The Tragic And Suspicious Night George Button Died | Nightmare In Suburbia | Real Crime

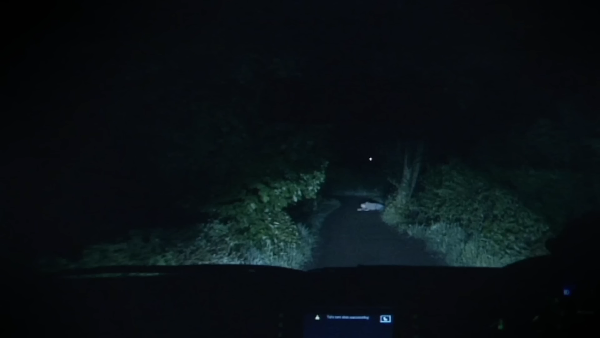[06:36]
On Monday, 3rd of March 2003, George Button was found unconscious on a dark country lane less than a mile from his home in County Durham.